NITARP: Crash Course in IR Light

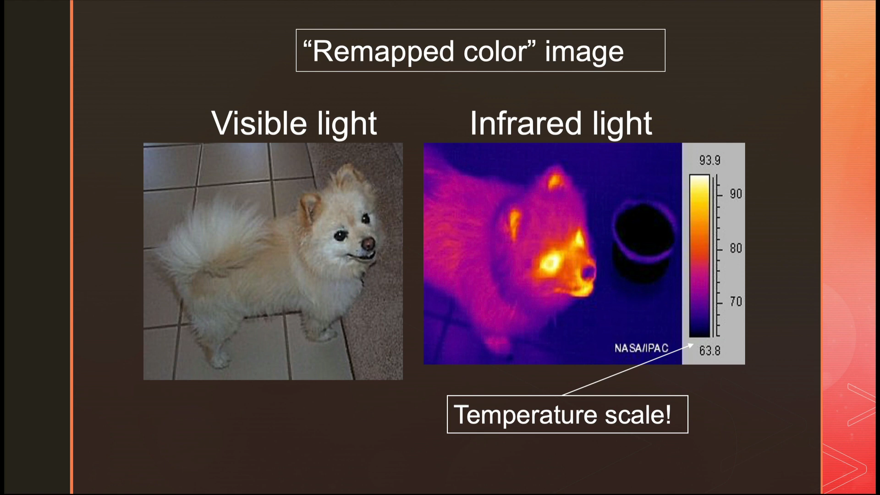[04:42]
So you can see that his water dish is cool but you can also see that he's a fluffy little dog. So his ears are warm. His face is warm. His eyes are very warm. His mouth is warm. The fluffy halo of fur around his head though is cool. And because he's a healthy little dog his nose is also cold. So now you know that hot things glow in the infrared.
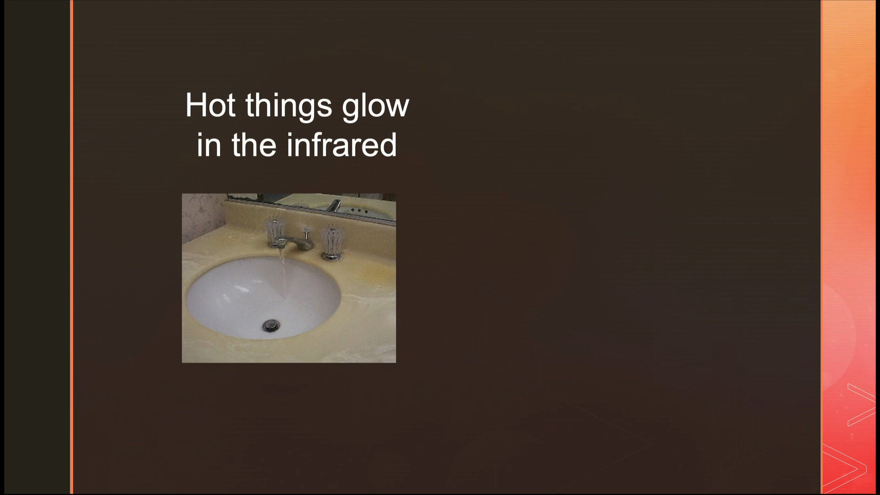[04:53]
So which one of these is the hot water? Is it the top or the bottom? Of course it's the bottom. You can see the base of the faucet heating up there.
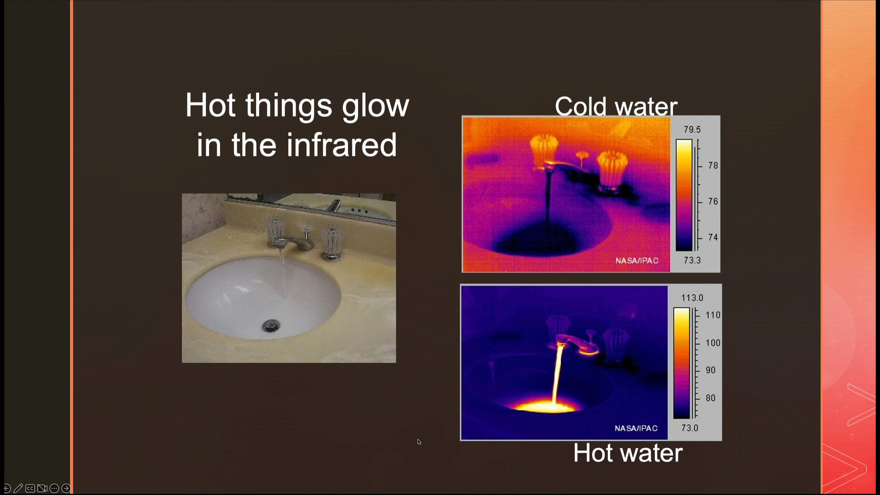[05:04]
You can see the base of the faucet heating up. You can see the basin heating up. Even though the hot water is on here the base of the cold water faucet is still cold there. So now you know that infrared can reveal things hidden in visible light. What do you think that's going to look like?
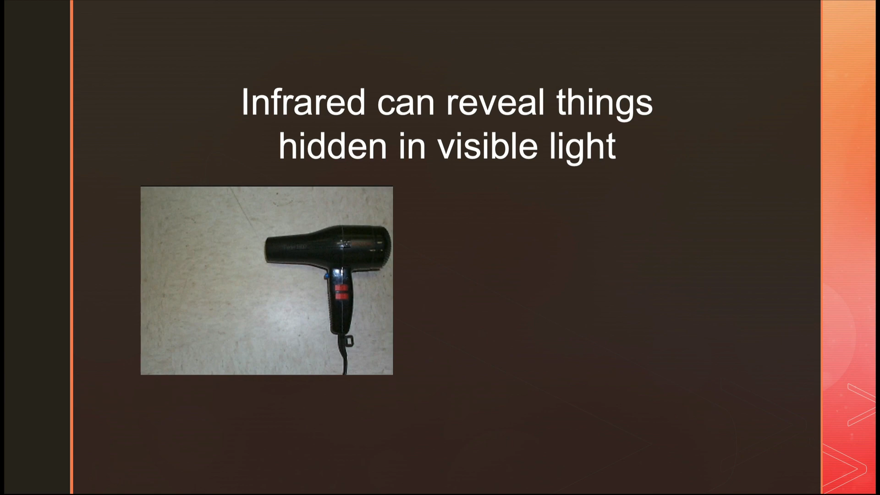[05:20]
I can tell you the hairdryer is on. I love this picture because you can not only see the heating elements in the hairdryer you can also even see the turbulence in the air.
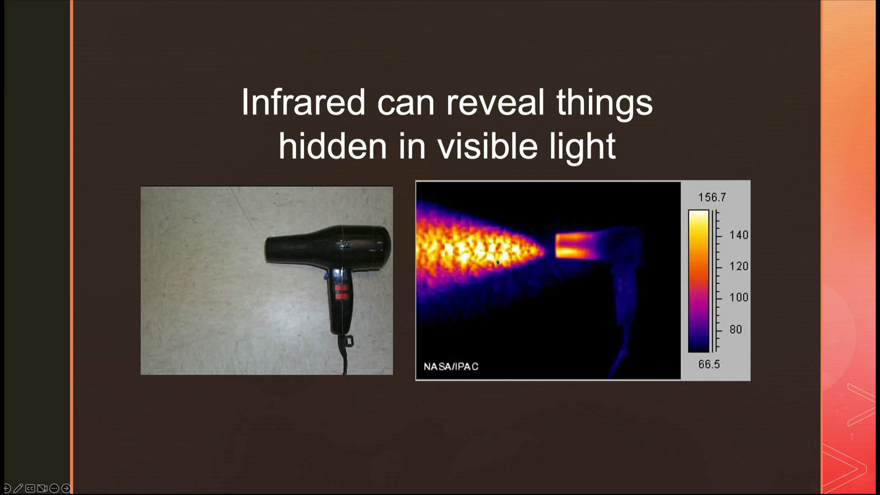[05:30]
So infrared can see through some things that are totally opaque in visible light. This is just a regular garden garbage bag where you might put yard waste in. But the infrared sees straight through it.
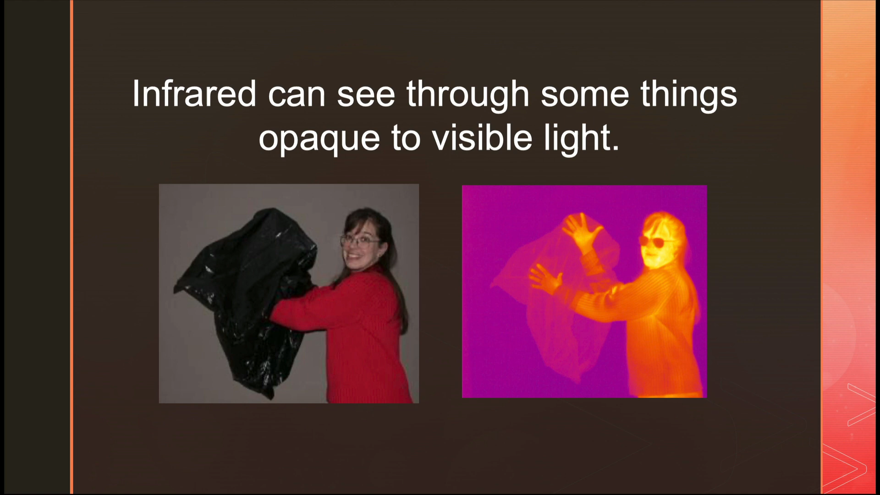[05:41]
It turns out that you personally are really really glad about this property of infrared light because if you are unconscious in a burning building this is how the firefighters will find you. Most firefighting stations, most firefighting companies have an infrared camera of some sort. Often a handheld one because of this very property of infrared light. You can see on the left, once you know that the firefighter is there, you can see her through the smoke.
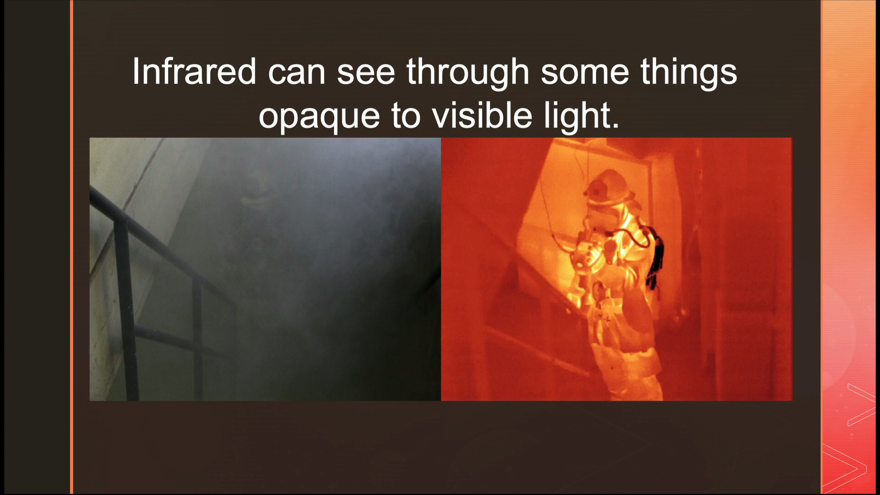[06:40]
So they need to have technology that helps keep them cool when they're fighting the fires. Some things that are transparent in visible light are totally opaque in the infrared. This is a set of French doors in my living room. This door is closed. This door is open. And the infrared cannot see through the glass at all. This incidentally is why when you park your car in the sun in the summer, you have to drive using just two fingers touching the steering wheel. Because all of the sunlight gets through the windows of your car, heats up the inside of your car, but then the infrared can't get out.